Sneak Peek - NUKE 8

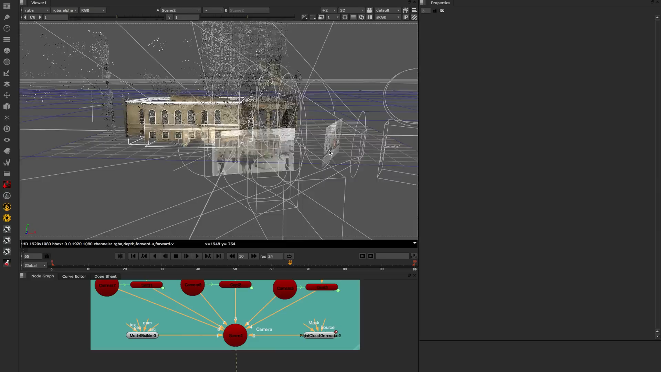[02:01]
We have a viewer capture mode, so this allows you to capture the 3D view and save it out to an image sequence or flipbook that image sequence.